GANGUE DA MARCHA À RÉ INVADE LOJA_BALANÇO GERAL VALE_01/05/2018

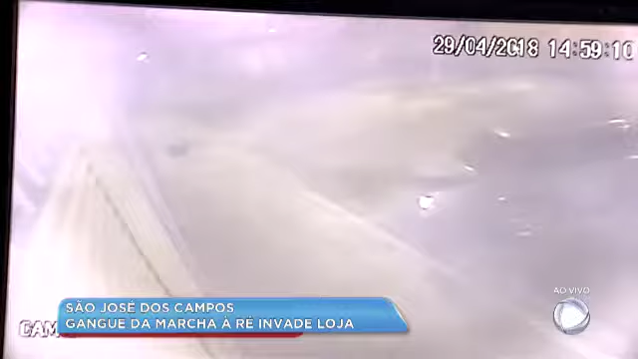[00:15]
Os criminosos posicionam o carro e engatam a Marcha Ré.
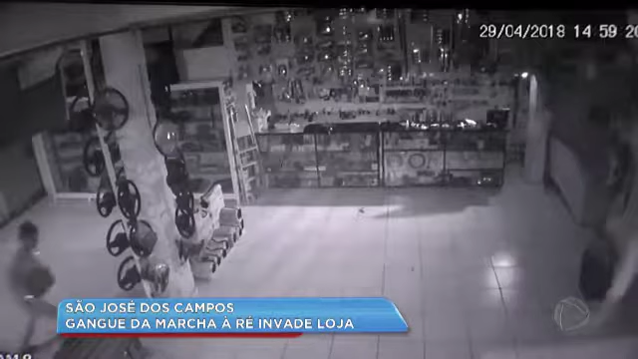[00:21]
A porta é arrombada, pelo menos quatro suspeitos começam a recolher os objetos. O alarme disparou, ligou no meu celular, liguei para a polícia.